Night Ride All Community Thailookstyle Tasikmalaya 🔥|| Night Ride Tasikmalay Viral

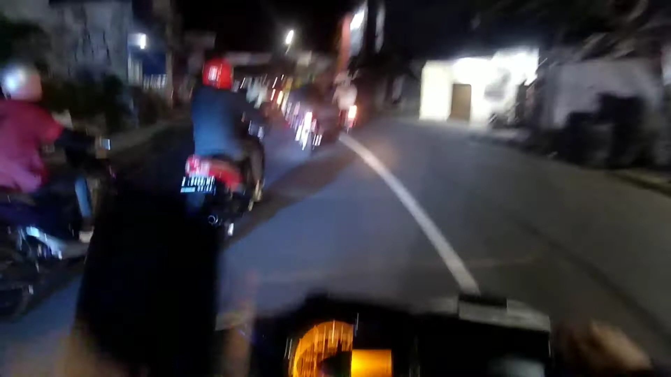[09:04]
Ada Vario, ada dari ada Supra, ada Mio, ada wah, motor pokoknya malam ini. Tadi Bang Isa sama teman-teman gak masuk ke acara ke dalam ya karena apa namanya penuh, jadi ntar malah susah keluarnya.